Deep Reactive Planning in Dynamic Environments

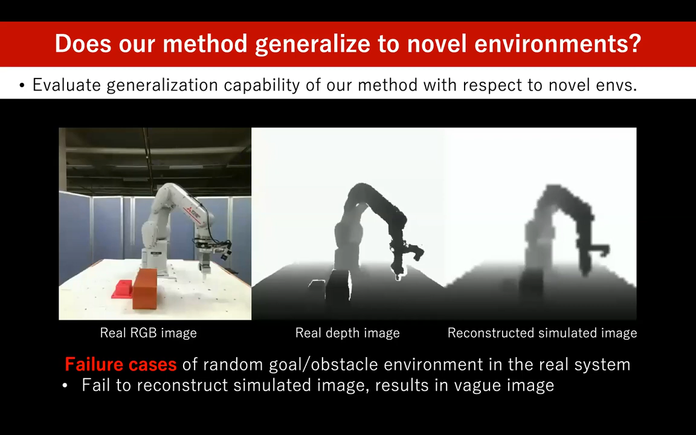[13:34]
This movie shows some failure cases. Some of the failure cases happen when the reconstructed simulated images are not similar to the true simulated images. For example, in this case, the goal box next to the obstacle in reconstructed simulated image is too vague for the waypoints generator to know where is the goal.
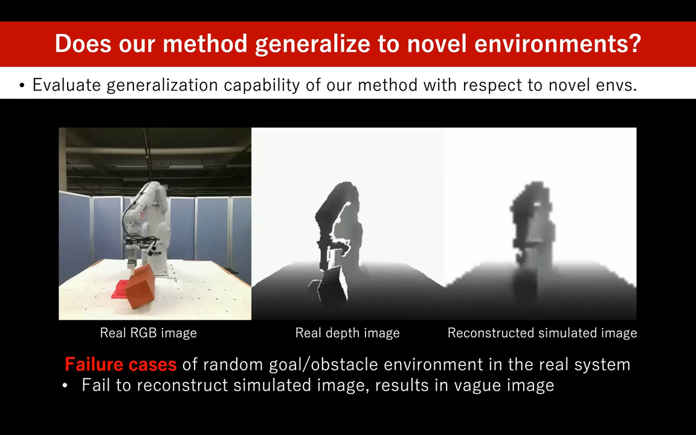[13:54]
This example is again similar. The real-to-sim transfer model failed to reconstruct the obstacle located in front of the robot and as a result,
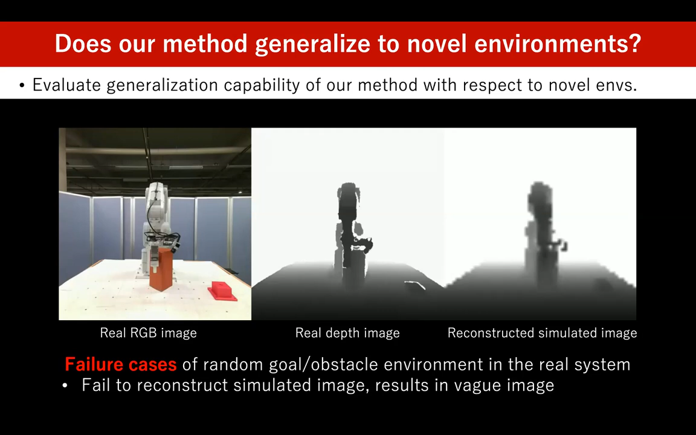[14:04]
the robot collides with the obstacle.